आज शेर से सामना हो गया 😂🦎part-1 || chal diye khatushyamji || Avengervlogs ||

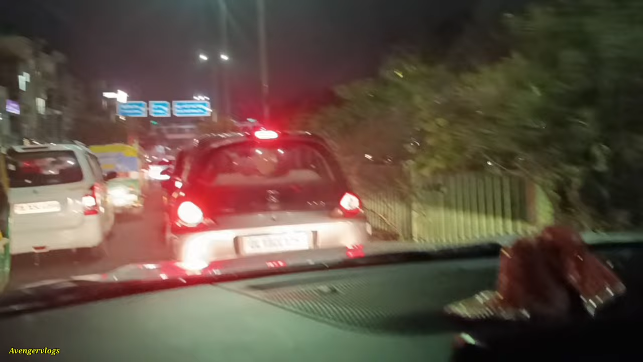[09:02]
हम लोग और चारो तरफ ट्राइफिक है अभी पीरागडी की तरफ से जारे तो वहां तो दुनिया पर का जामता भाई तो अब यहां से निकाली हमने राणी बाग की तर करने दूर तक लगाओ और यहां पर राई बात कर यह
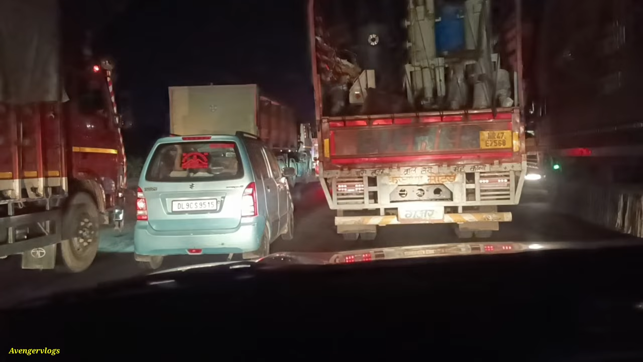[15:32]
किलो मेटर आगे जाम मिल चुका है और यह जाम शायद वही वाला है जो हमें पहले ही मेला थे आपने व्लॉग में देखा होगा तो भाई बहुत ही खतरन है तो वह दो
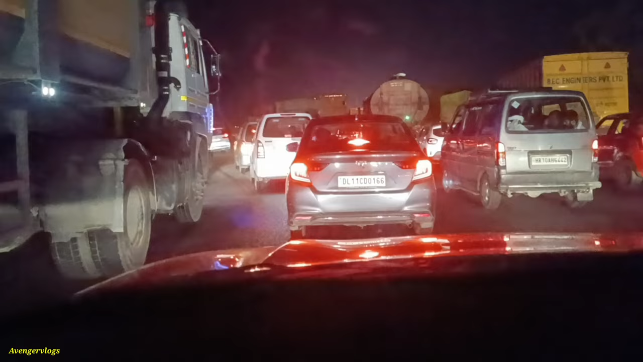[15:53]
में नुटीछ लगे ना अब तो भाई यह कट आचुका है यहां से ना हम कट से नीचे लेंगे लेकिन कट थोड़ा कथरनाक सा है पेस देखना पटेगा फोड़ा किया धुंट है
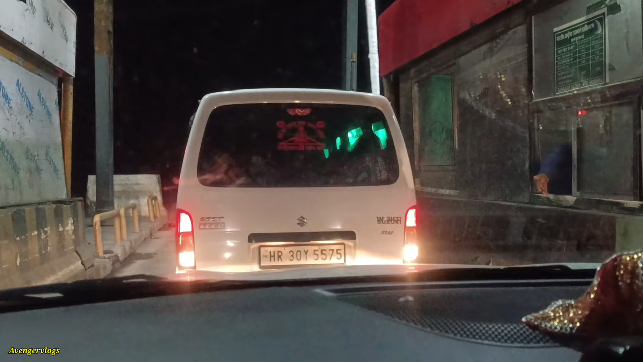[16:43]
टोल है बीड़ आएगा बागी तो आप चल रहे तोलगों में कर
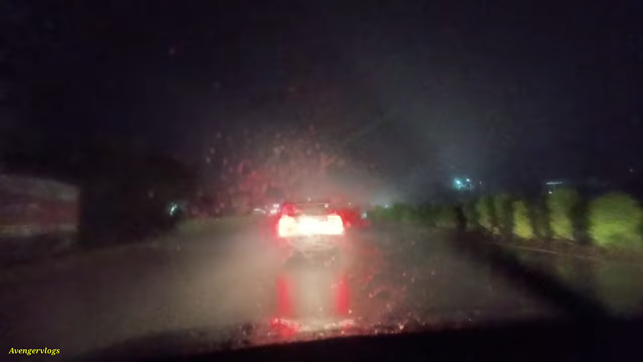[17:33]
आगे जी है और यहां भी बढ़िया वाली बारिश पड़ रही है कि बहुत तेज
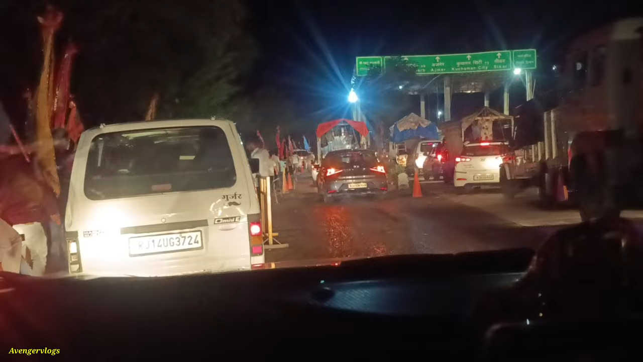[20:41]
चोटा सा तोल है यहां पर और यह वाई बगतों की भीड मतला पर इतना ट्रैफिक होगे तरह भाई पीचे बहुत बढ़िया वाला ट्रैफिक आप देखी सकते होगी
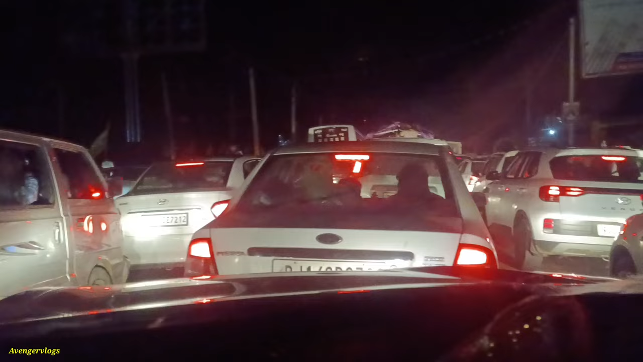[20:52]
तो भाई पिछले 15-20 मिनिट से यही पर खड़े हैं और हमें आगे से लेफ्ट जाना है और बागी जो रास्ता सीधा जा रहा है वो जा रहा है तो रंद्वार की
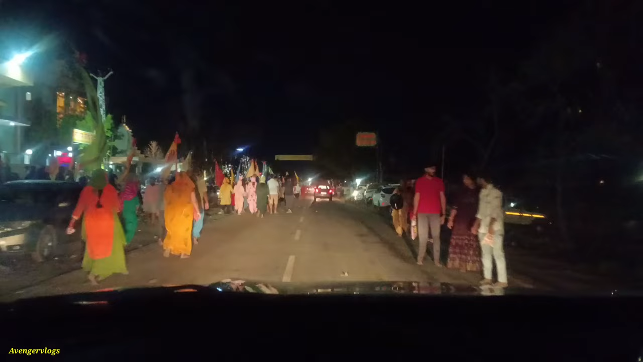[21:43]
तो भाई हमें निकलने दिया वहां से और बाबा का अशिरवाद हुआ हम निकल गए वहां से अच्छा इस गली में पहां